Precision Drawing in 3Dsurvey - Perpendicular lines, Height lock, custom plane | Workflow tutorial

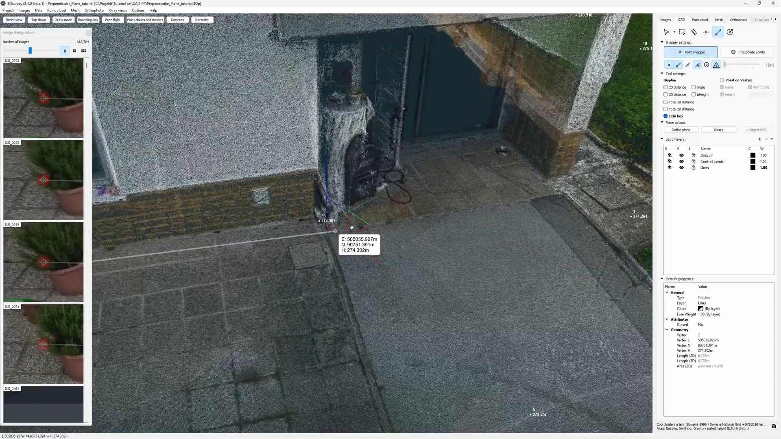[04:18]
But the biggest problem will be this area under the balcony.
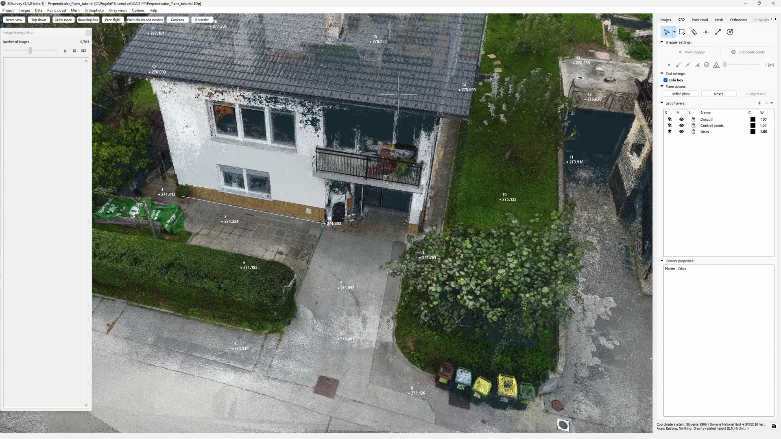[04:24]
For this I'll help myself with the bounding box tool.
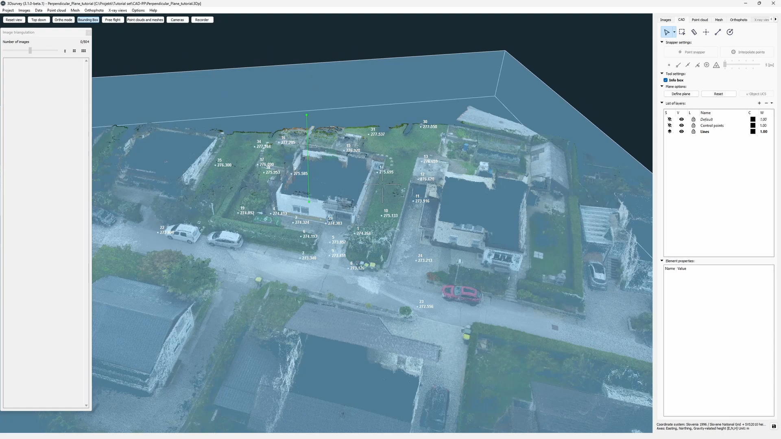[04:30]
I slice out the roof so it's not in the way.
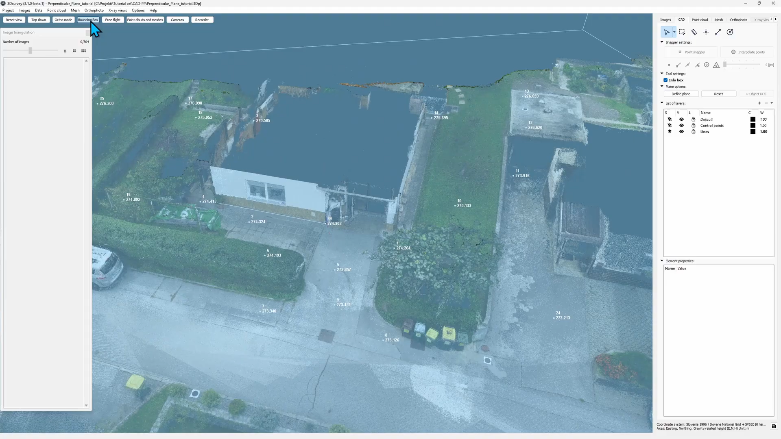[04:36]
I also want to do the outline of the balcony, but again on the ground level.
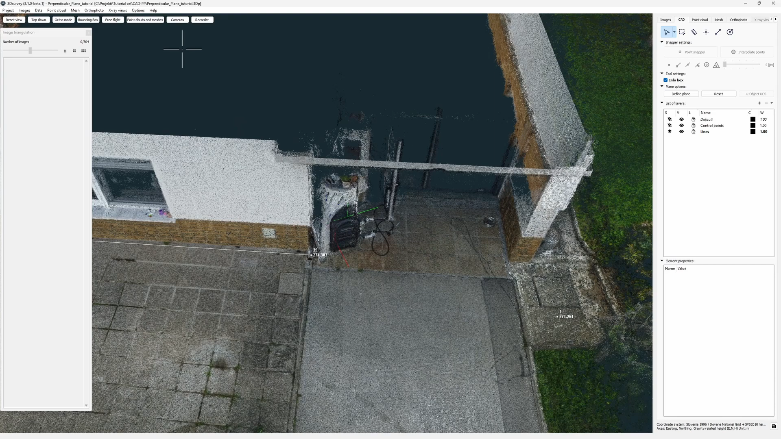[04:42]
I switch to top down view and I'll use the same trick.
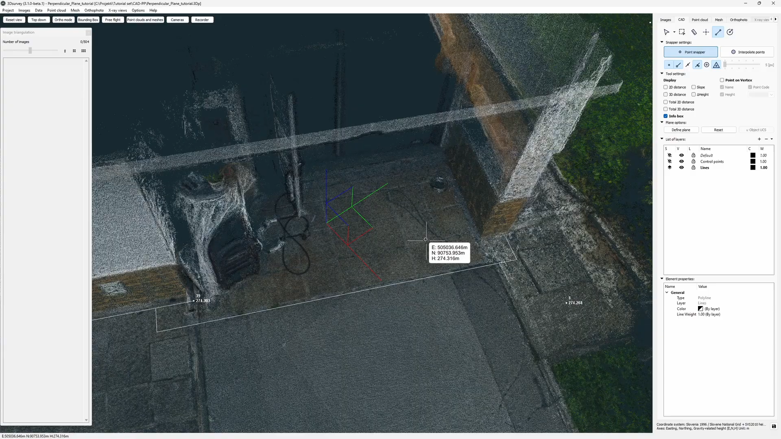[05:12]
They look good. Now the hard part. I need to draw this uneven surface. I have to start from this point, so the easiest way for me would be to place it in advance.
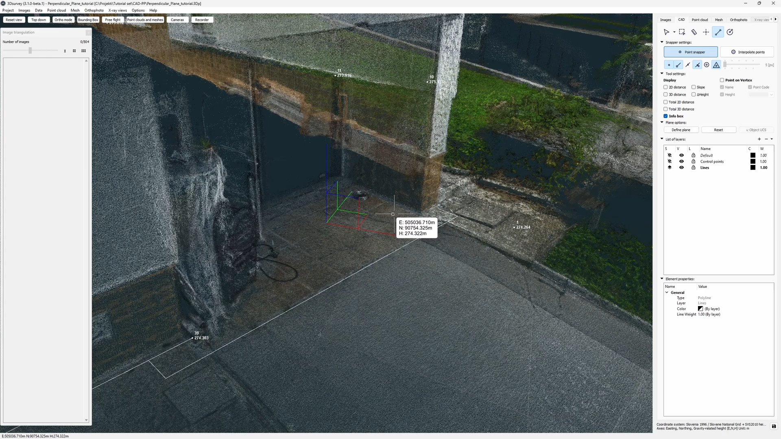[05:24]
I'll use the top down view again.
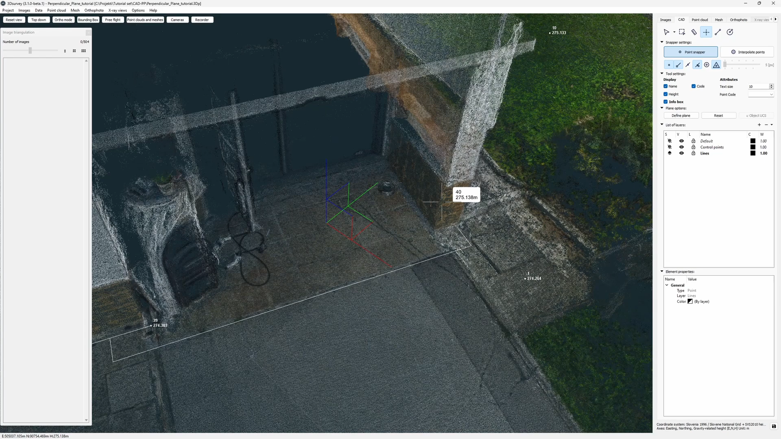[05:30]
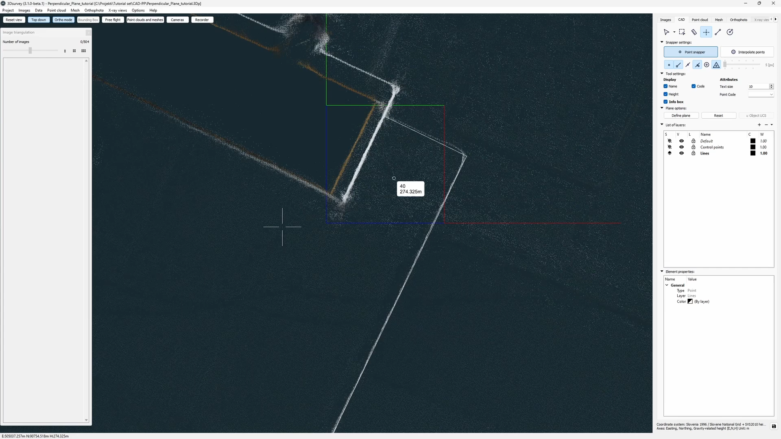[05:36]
So here's my starting point. While snapping on the ground, I hold down Q.
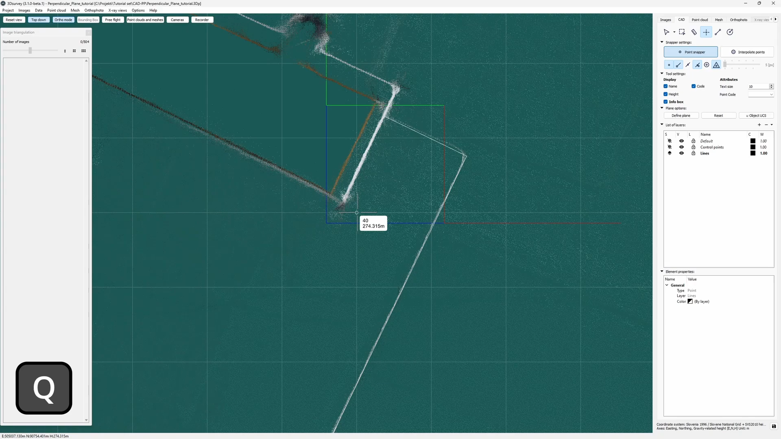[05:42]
and place my point here in the corner.
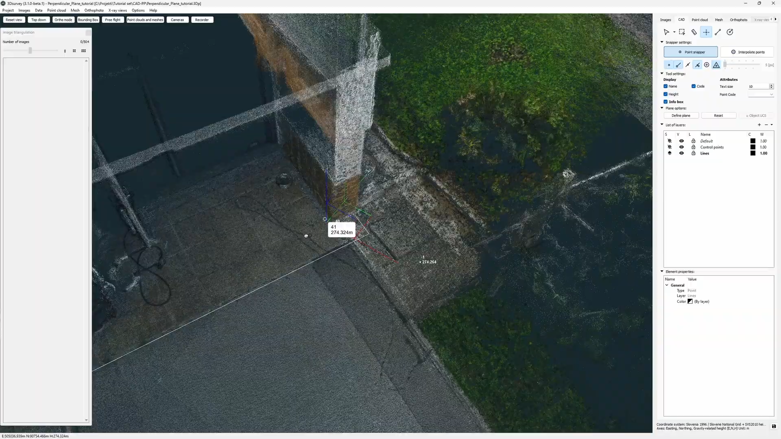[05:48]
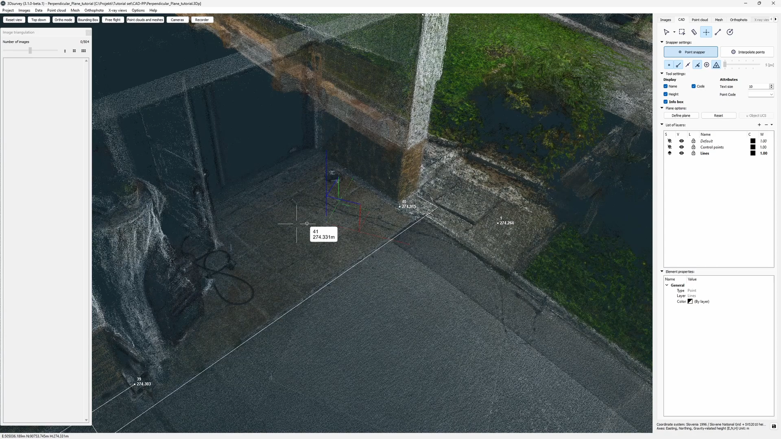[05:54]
Now for the rest of this space, I'll define a custom plane to draw on. Again, I click define plane.
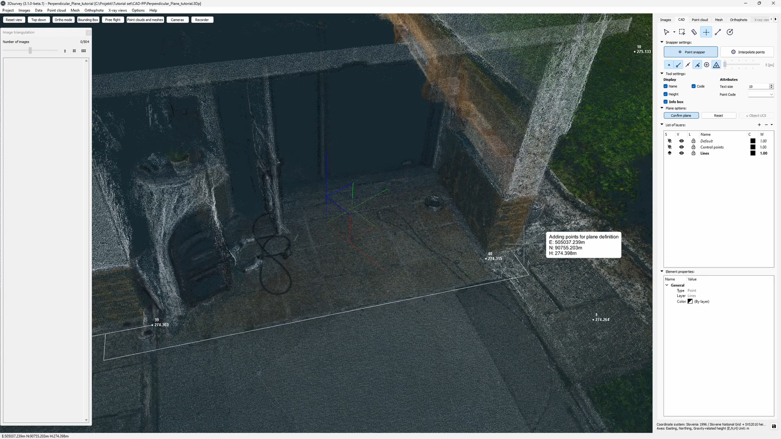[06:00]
I place a few points.
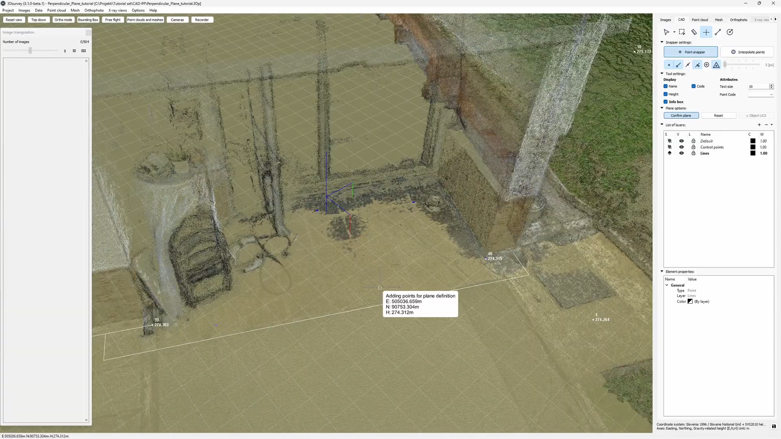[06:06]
Check how it looks and confirm the plane.
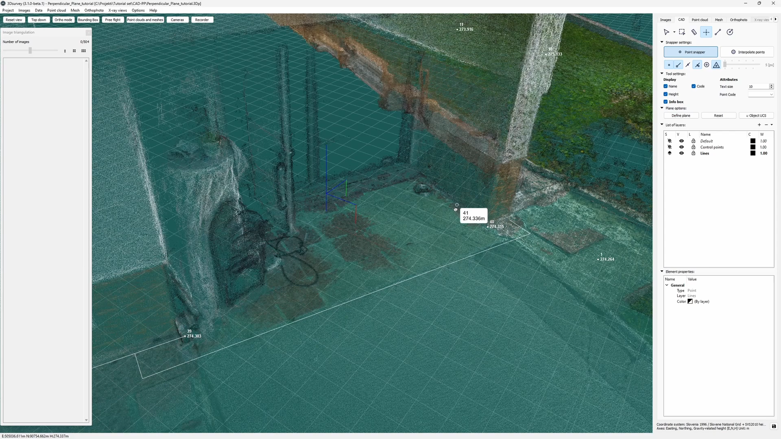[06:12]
Now I can start drawing again. I'll start here on my point and go along this line. Up to here. I check the position on the image side pane.
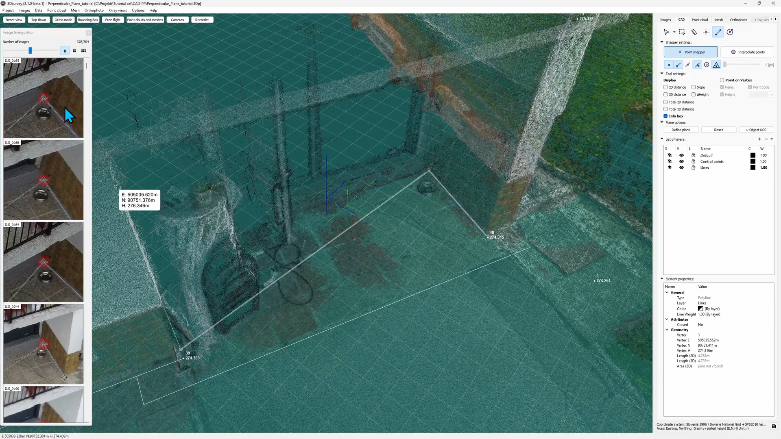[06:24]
Now I activate the perpendicular mode. I click Object UCS and it locks my active line to be perpendicular to its previous segment. And since I can activate the snapping leading lines,
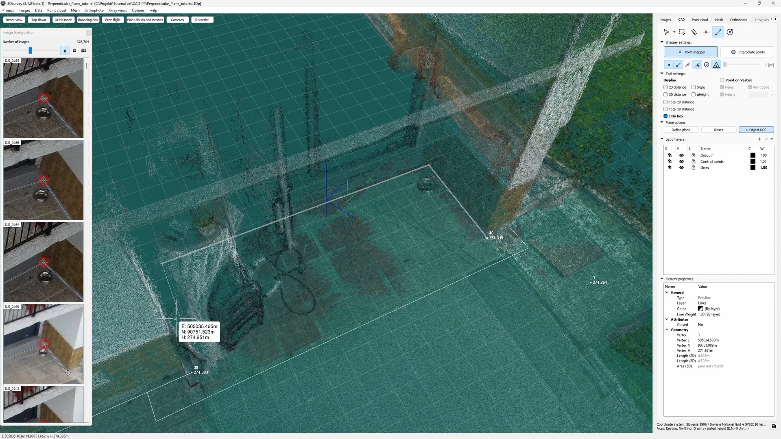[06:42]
I can be sure I'll end up exactly where I need to. And it's done.
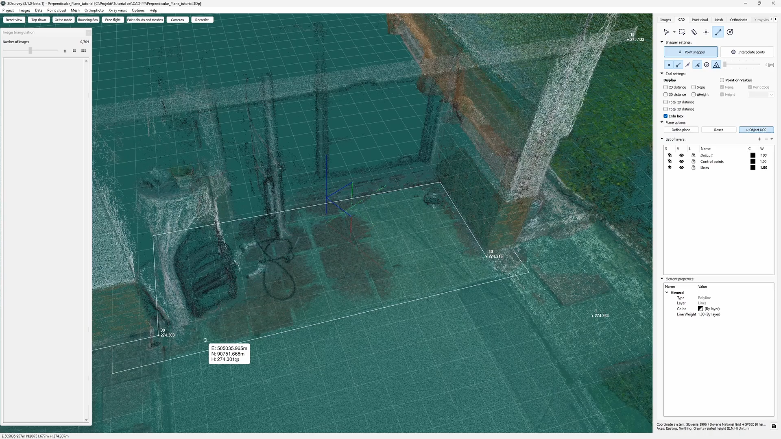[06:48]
Next, I have to connect this corner. Again, I use this point as I start.
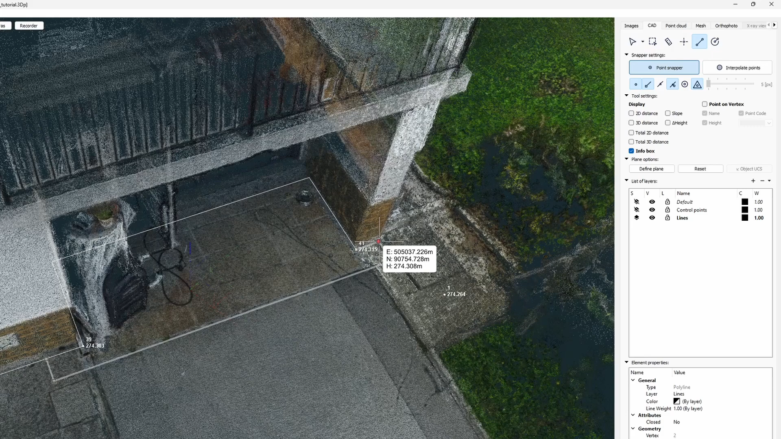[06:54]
Snap to this end point. Now I press down Q button to lock the plane.
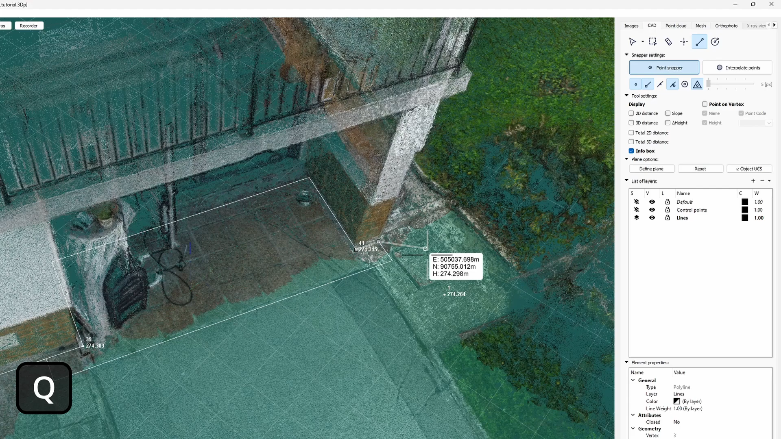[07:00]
I press the F8 button to toggle on the UCS. I'm still holding the Q down.
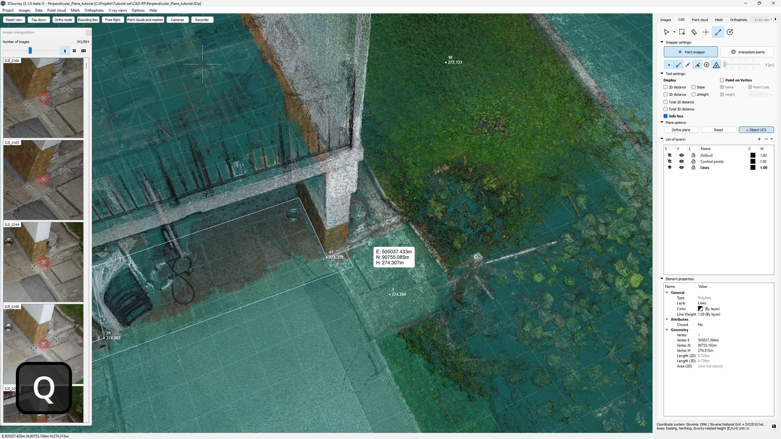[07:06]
And I go to top down view to hit the precise corner again.
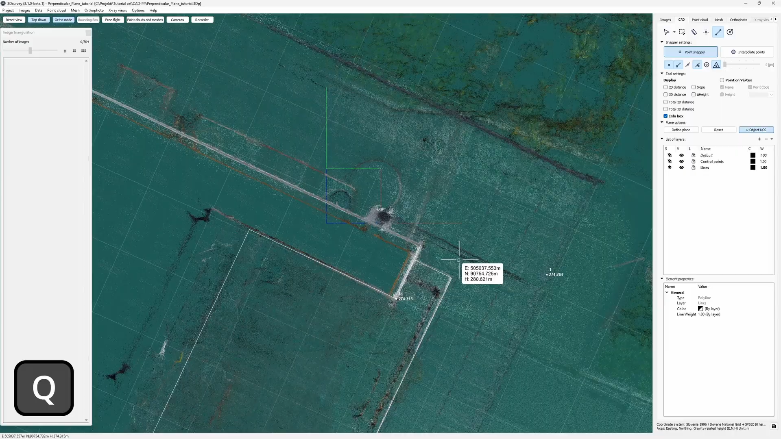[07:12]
Done. Now since I know this house isn't always perpendicular, I'll just place the next point and connect it.
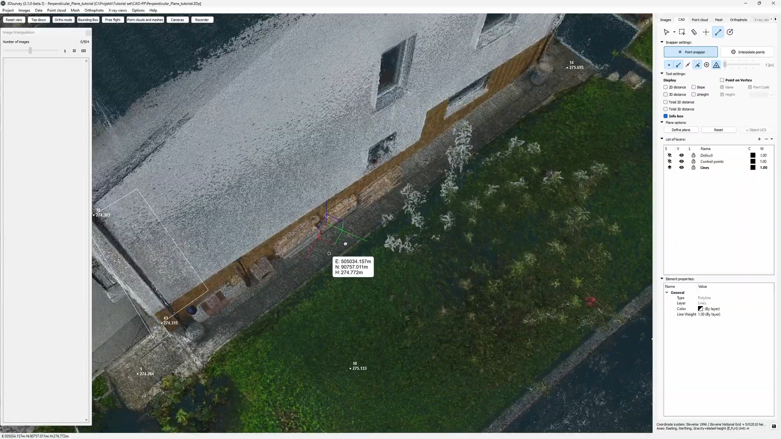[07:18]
I'll place it here on the corner and use the
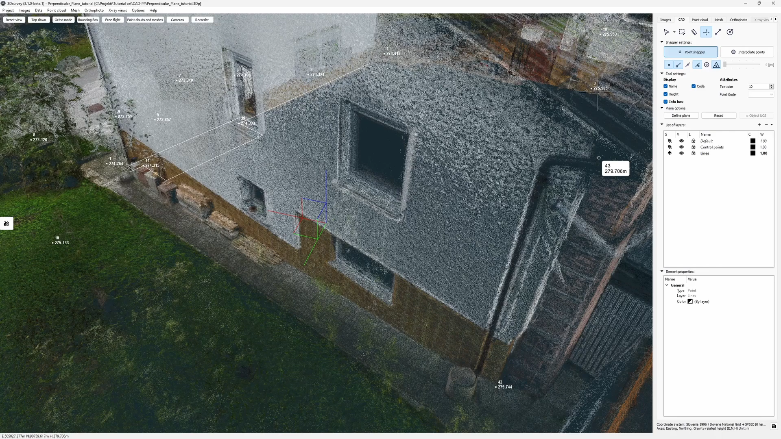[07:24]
retriangulation through drawing on images for perfect positioning.
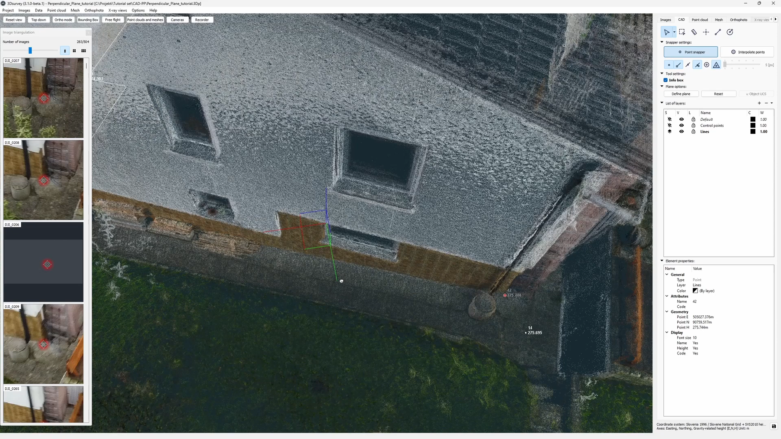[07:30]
I have to rotate it a bit to get the best view. And I redefine it on two images. This point is set. Now I just have to connect it with a line.
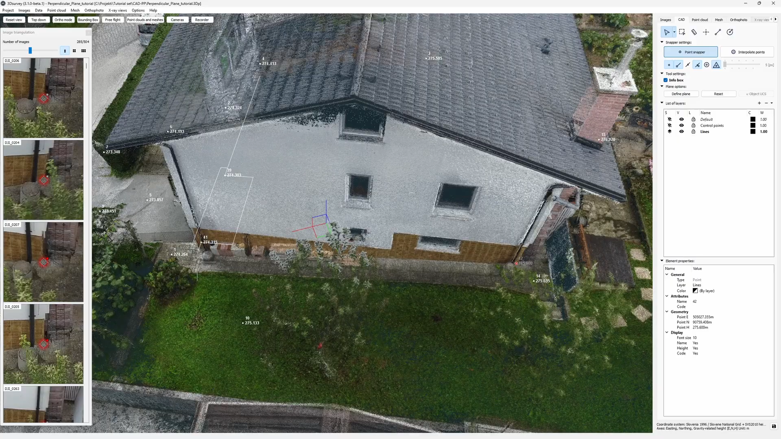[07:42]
There. Now the tricky part. I have to carry over this height to this corner over here.
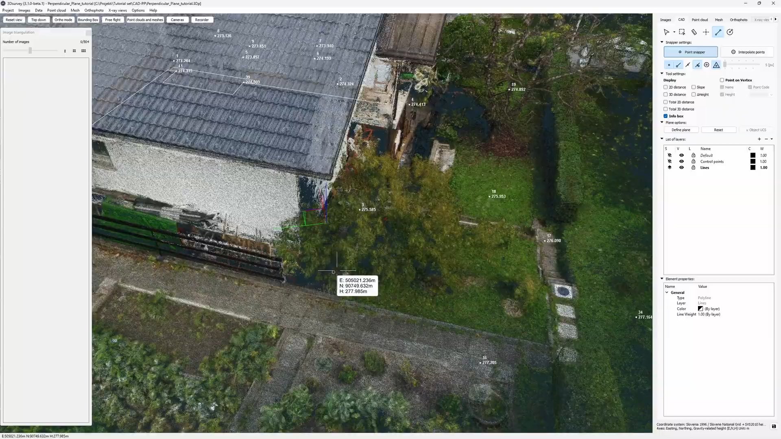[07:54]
It's not visible because of this tree here. And there's all this other stuff also in the way.